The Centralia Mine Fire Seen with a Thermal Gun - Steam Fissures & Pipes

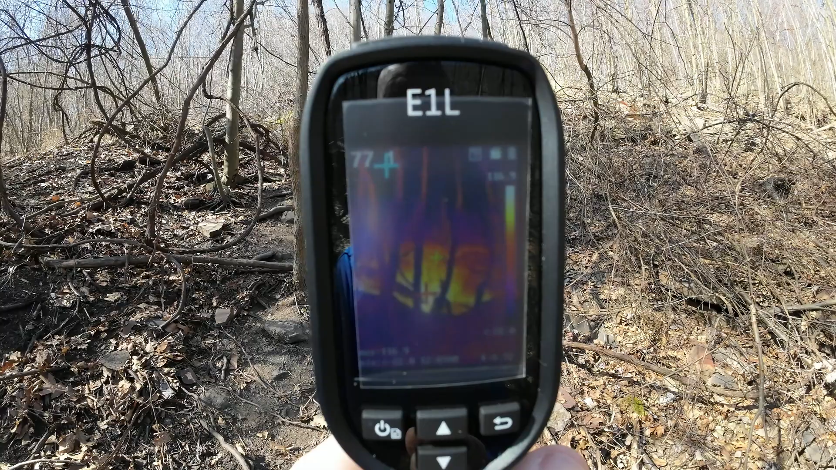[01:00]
and it got up upwards of close to 200 degrees and right now it's showing it's maxing out from here at 118 or so i'm gonna get there get
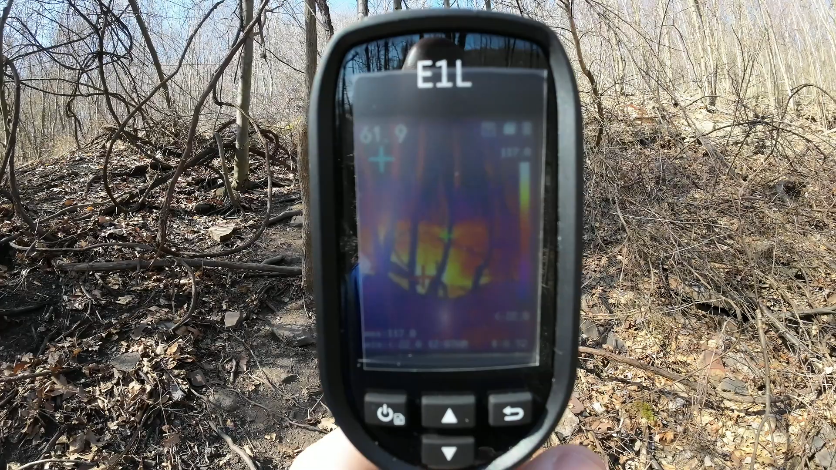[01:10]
a closer look at it and you'll be able to see what it looks like and what the readings are going to be so here we are and
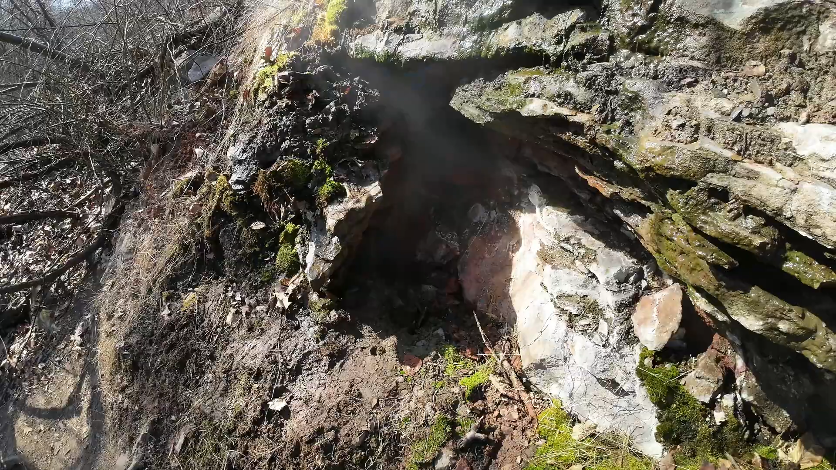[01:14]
even on a day like today where it's near 60 degrees it is still a steamy fissure so on the camera it's glowing like crazy i'm actually going to stamp a still photo right now
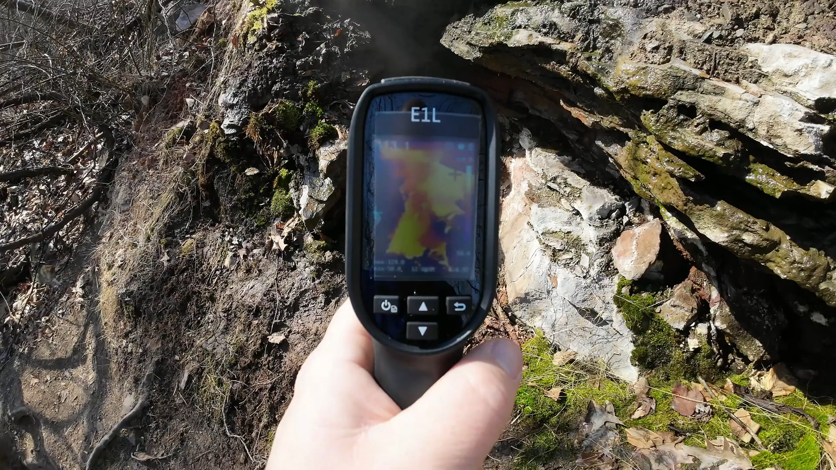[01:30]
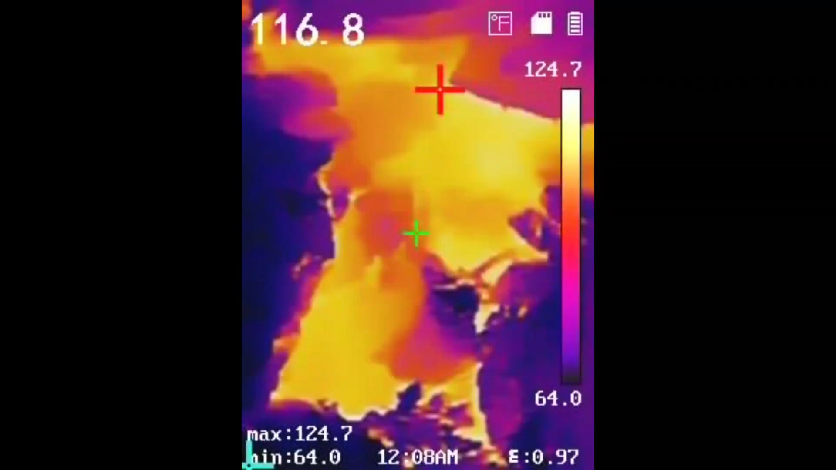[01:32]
On screen: spot 116.8°F, max 124.7°F, scale top 124.7°F, scale bottom 64.0°F
and it's getting up to 124 degrees
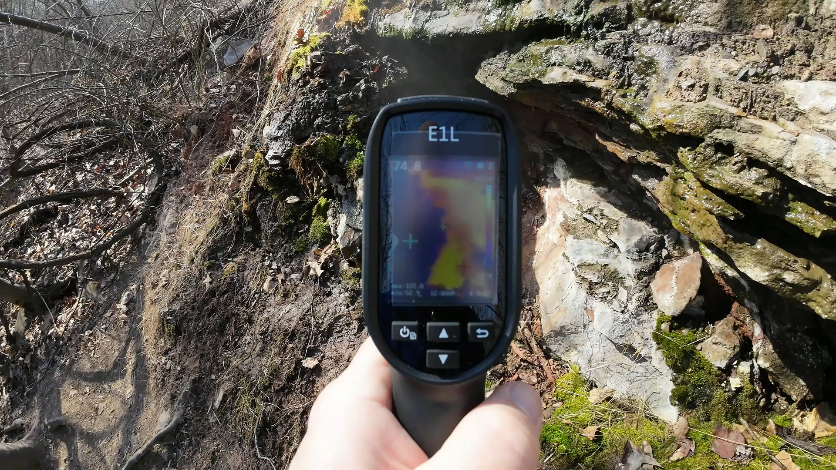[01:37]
so it's looking right into the opening there and
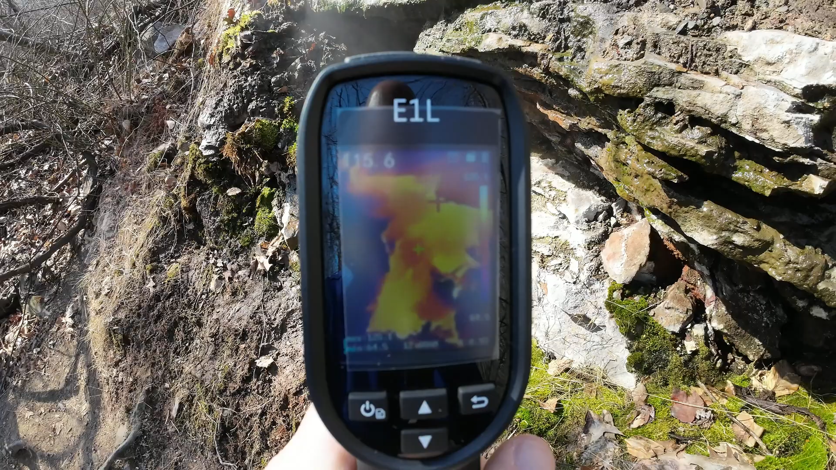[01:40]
let me know the feedback too let me know if you think this reflect the anti-glare reflective tape is working or not if it is i'll continue to use it otherwise um i'll come
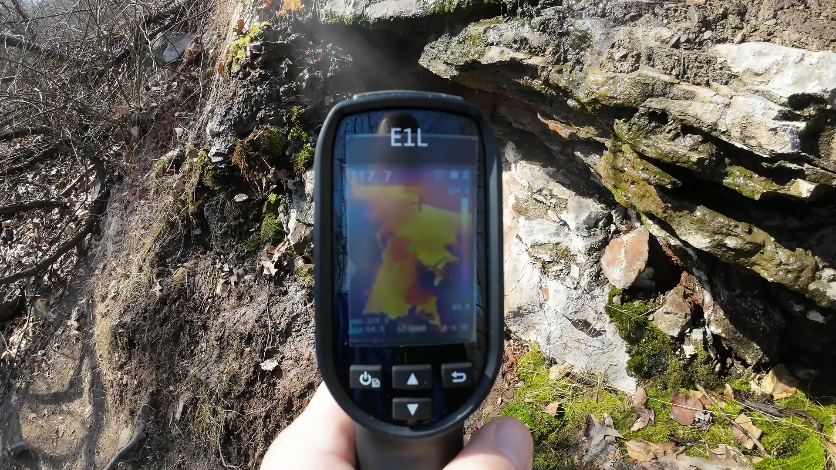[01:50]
up with some type of hood but hopefully you can see what i'm seeing here
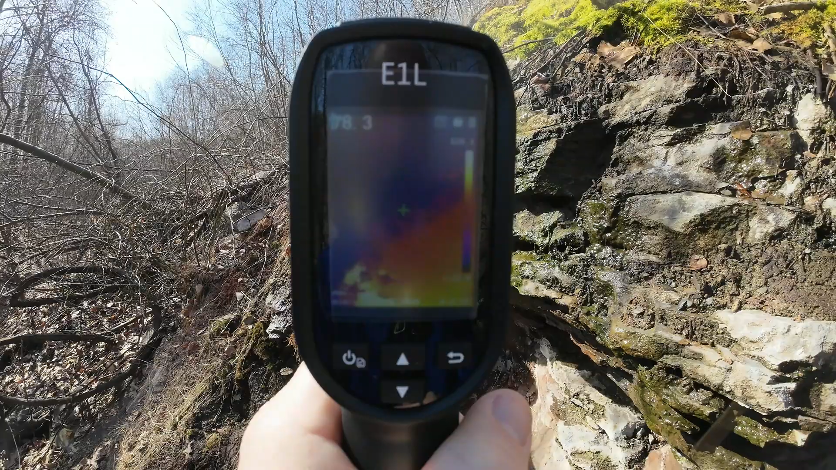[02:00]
and you can actually see the steam essentially rising on here yeah it's like a like a fiery pit almost yeah 125 degrees a few years ago it was near 200.
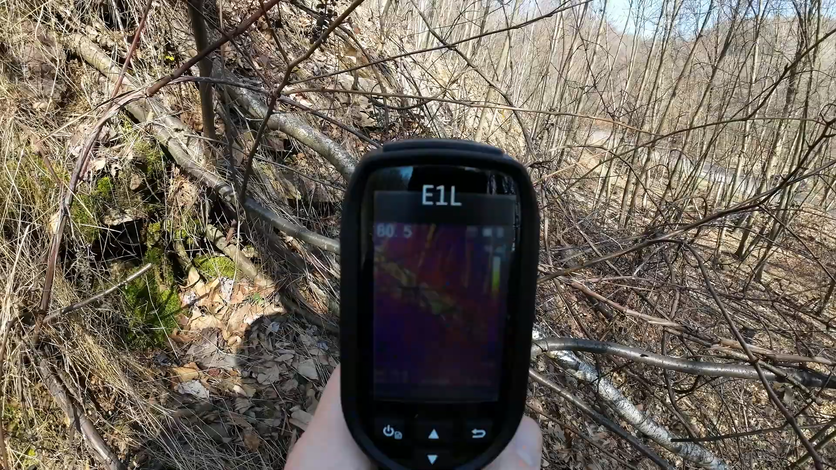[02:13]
now as we scan the landscape here you can actually see that there is more warm spots i'm picking up a hot spot of 97 degrees so the ground is warm in the surrounding area even though there's no steam
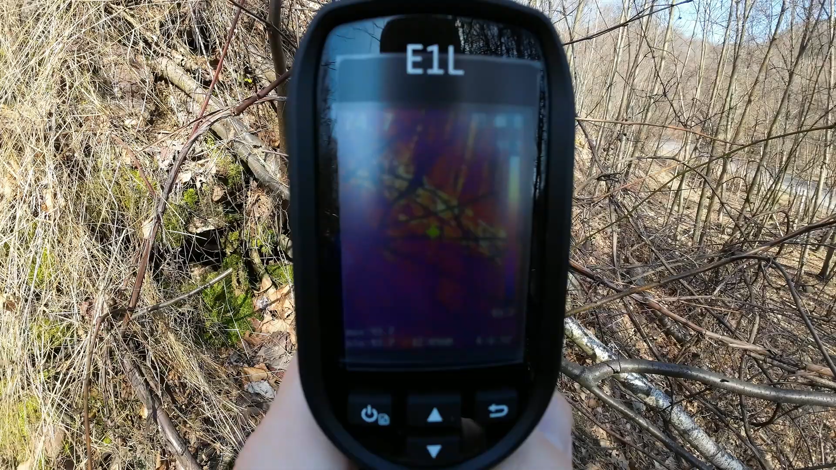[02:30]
visibly coming out there is elevated temperatures underground right
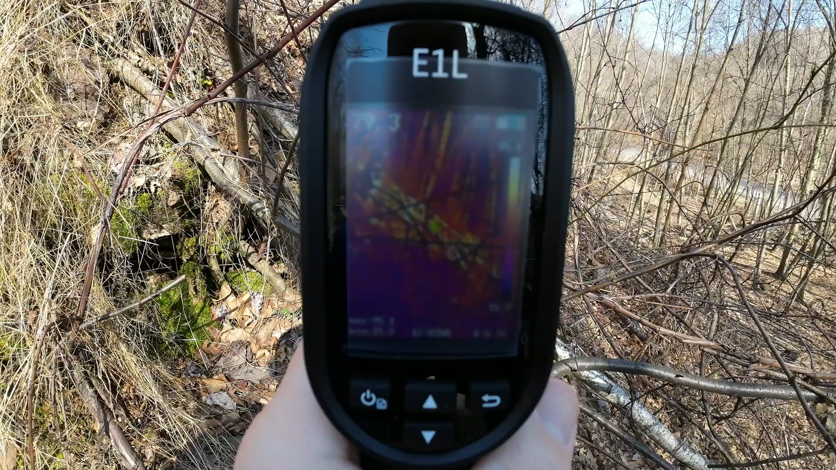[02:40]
in the center it's like 80 degrees but there is a pocket of like 95 degrees somewhere over there so people are wondering you know is there other warm areas there definitely is
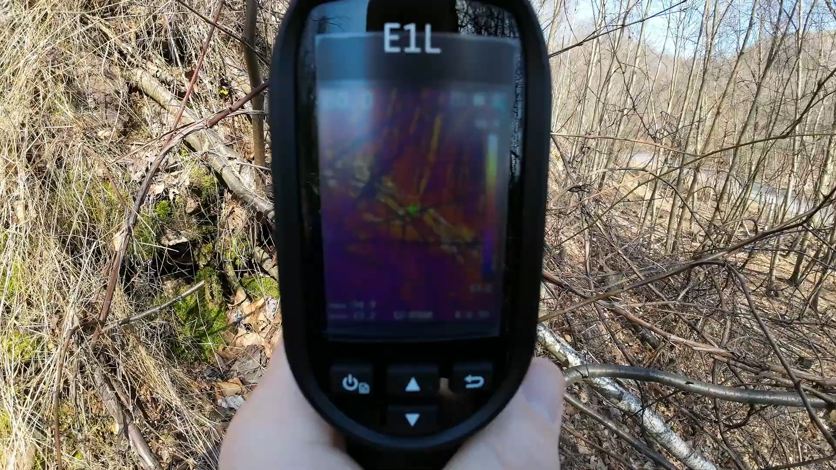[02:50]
now over here which is down and left to where we just wore there is another vent or fissure
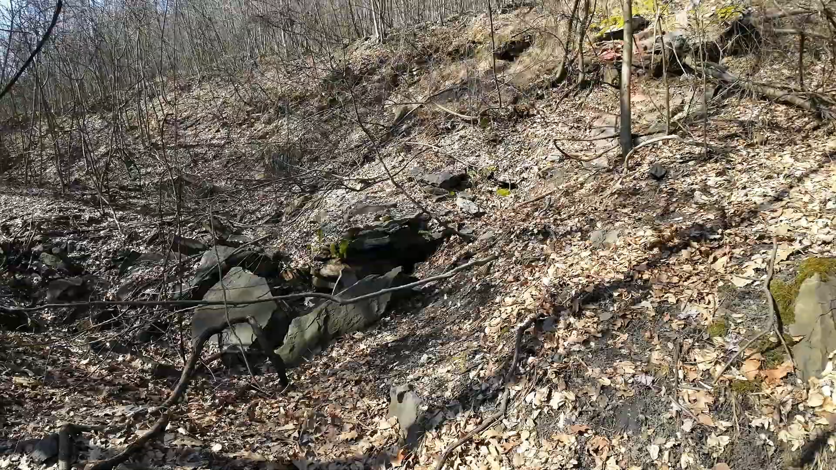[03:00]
here this one used to be billowing with steam a few years ago and although there's still steam coming out it's not nearly as hot as it used to be
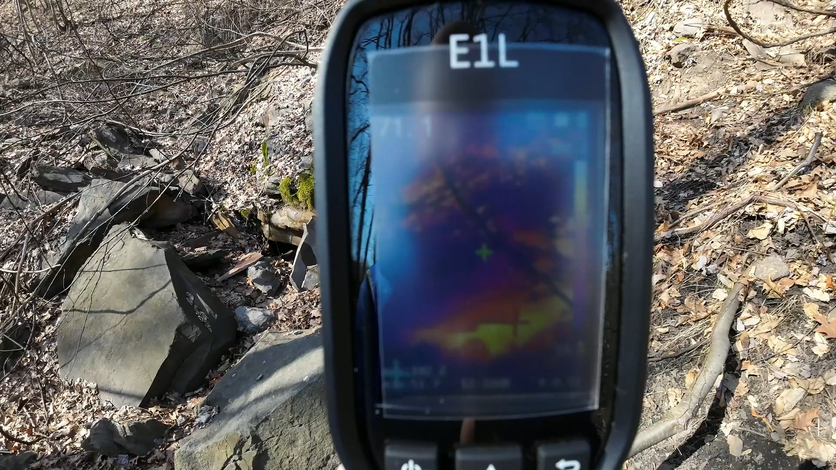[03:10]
i can actually feel the heat from here there is a musty odor to it slight sulfur smell but out here in the atmosphere it gets diluted so there's no danger of being nearby but you wouldn't want to really lay in there for an extended period of time but we're getting 104 degrees so it's a little bit cooler and you can see above it too
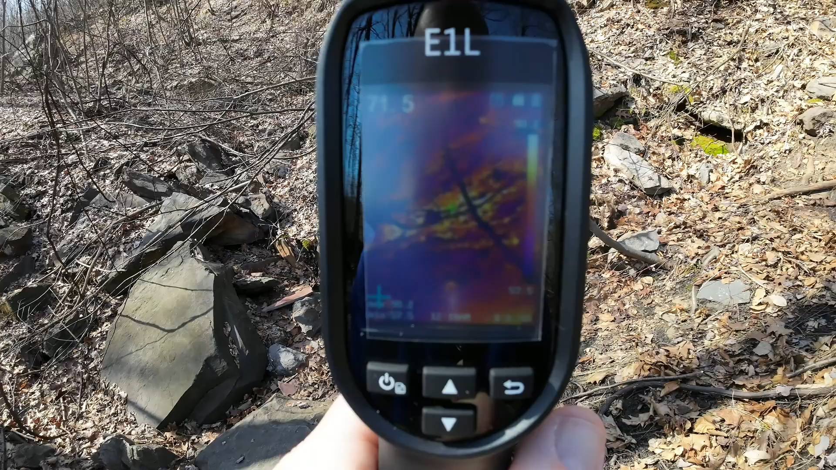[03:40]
all that yellow and the brightness that's the ground that is warm
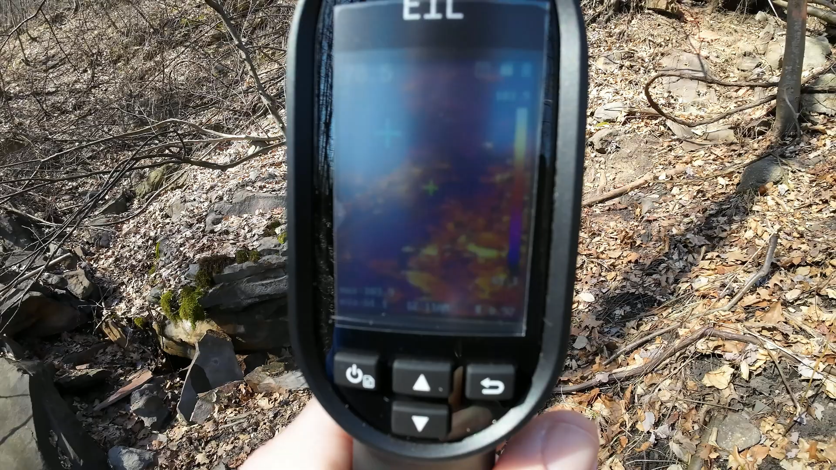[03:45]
it's over 70 degrees and over there actually where i'm pointing
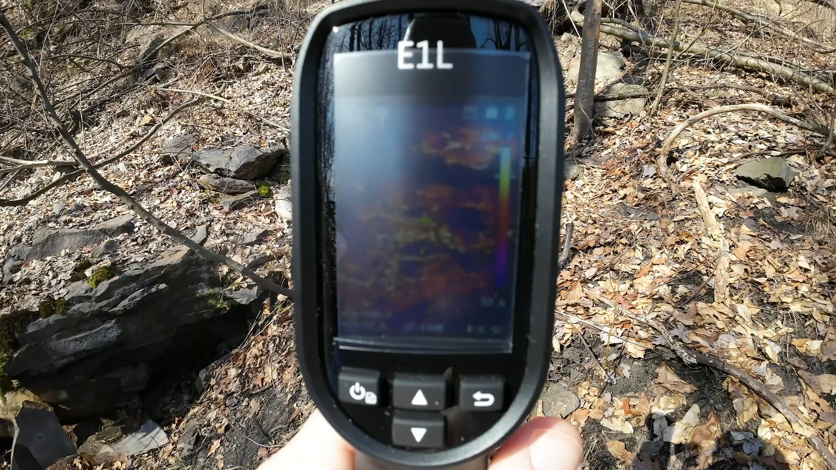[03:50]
right now it is near 90 degrees it's a hot zone of 101. so this whole mountain side here is
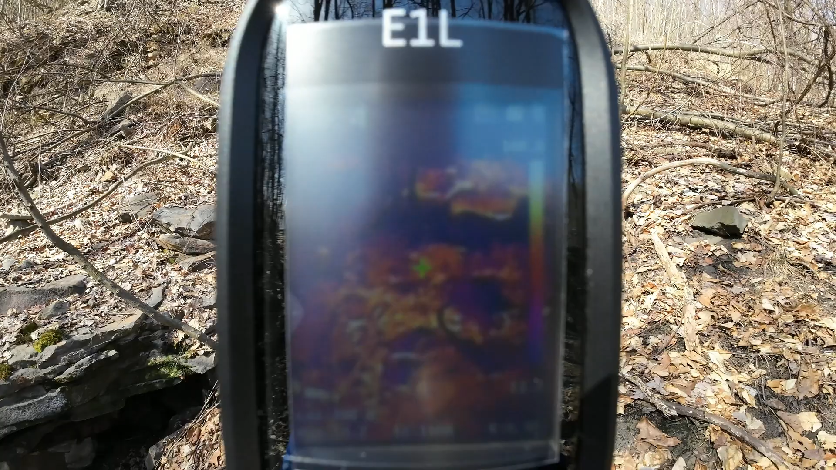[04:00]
basically a hot zone so to speak